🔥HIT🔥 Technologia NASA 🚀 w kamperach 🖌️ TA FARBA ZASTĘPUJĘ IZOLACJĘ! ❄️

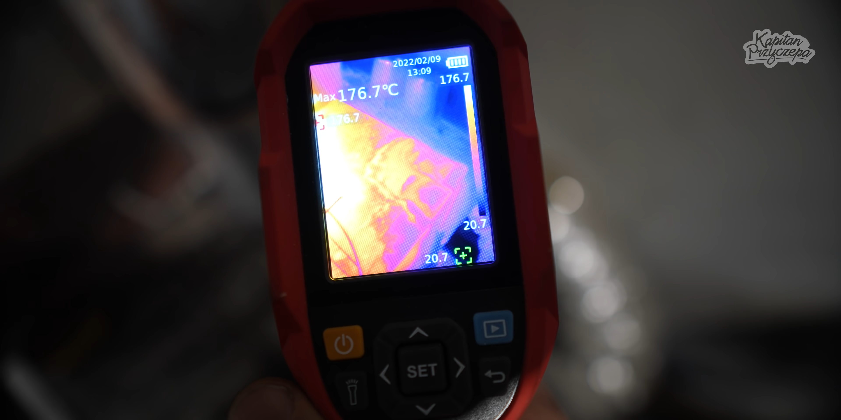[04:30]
On screen: max 176.7°C
No, nie ma dużej różnicy jakiejś przepotężnej. Dalej ta część jest ciepła.
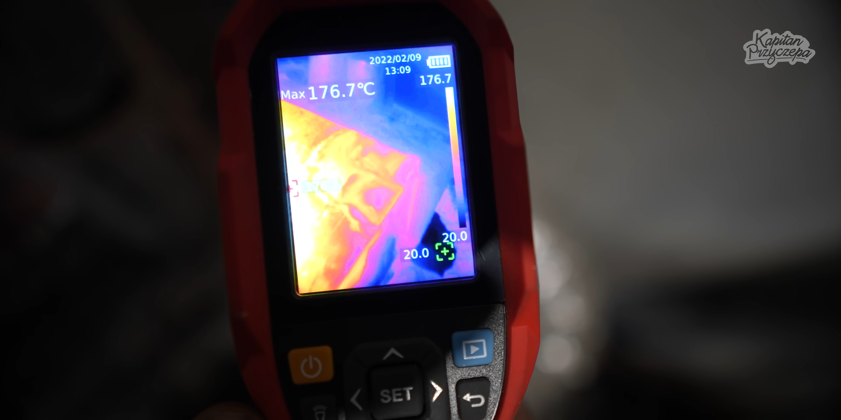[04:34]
On screen: max 176.7°C
No, kawałek jest chłodniejszy, no bo wiadomo, że ja dotykałem ręką, pewnie zabrałem tyle ciepła. Więc jakby pod względem takim temperaturowym, no to dalej jest to gorące.
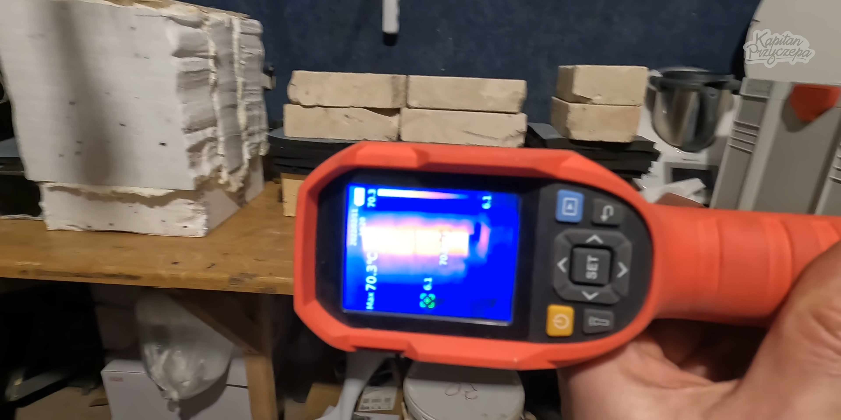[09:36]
to po prawej stronie jest to o pitolone bitmatum, a po lewej tamte.
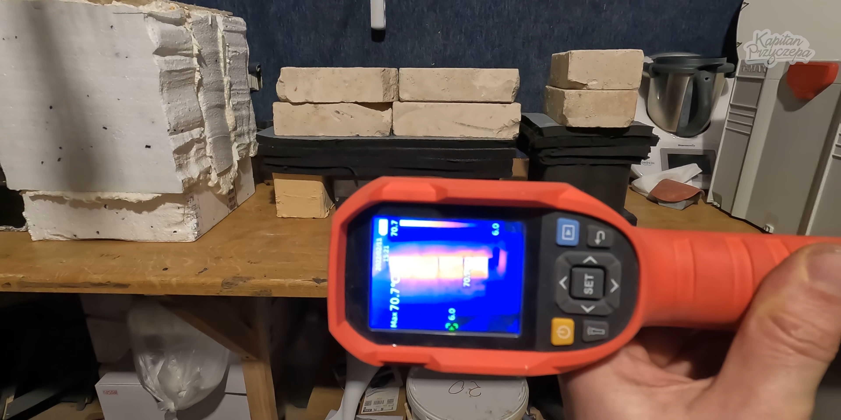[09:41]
To tylko tak wstępnie. Teraz na górnym rysunku możecie zobaczyć, że tutaj nie ma żadnej różnicy między styropianem, a na dole, na mojej kamerze termowizyjnej, po lewej widzicie tą część pomalowaną farbą i ona nie jest na zielono, ona jest na całe na żółto, a ta część zastępująca jakby ten styropian, i to dużo chudsza, bo 6 cm, a nie 10, jest na niebiesko, czyli jest zimniejsza.
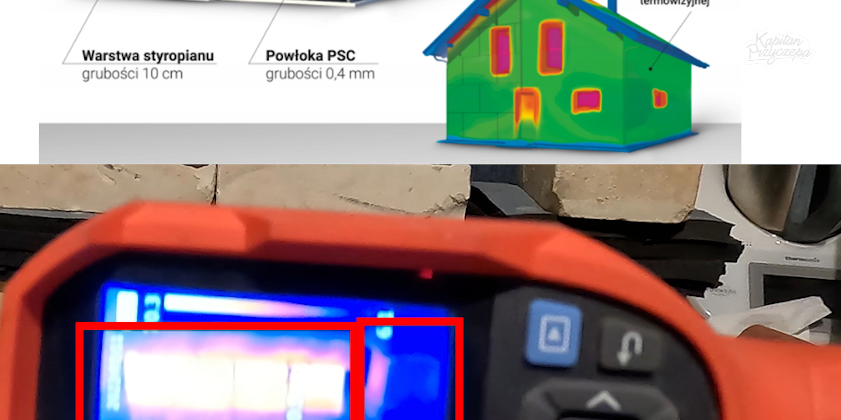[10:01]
Więc jakby moja kamera termowizyjna ten test inaczej pokazuje. I teraz tak, temperatura zewnętrzna będzie nam mówić, ile ciepła stąd ucieka.
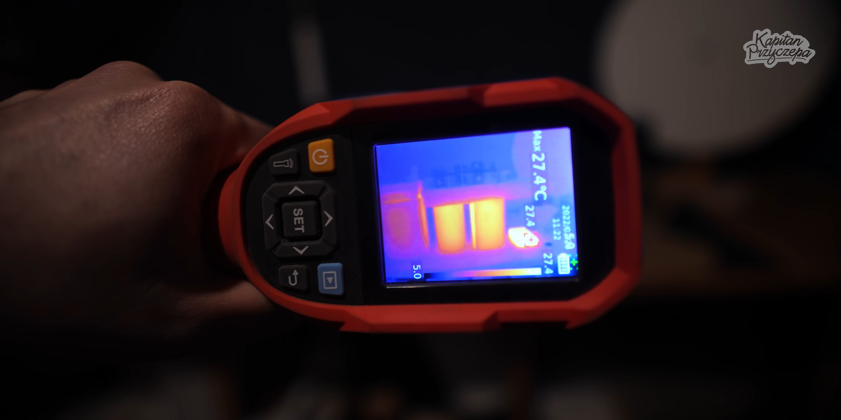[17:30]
On screen: max 27.4°C
Ale zaraz wam wszystko jeszcze pokażę termometrem, ale nie widzę dużej różnicy między tym z farbą, a tym bez niczego.
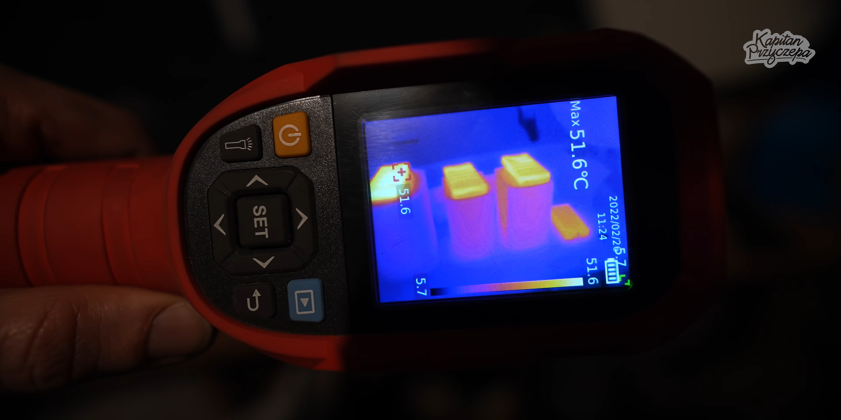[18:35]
On screen: max 51.6°C
Tak to wygląda. Na tą chwilę dalej nie ma żadnej różnicy.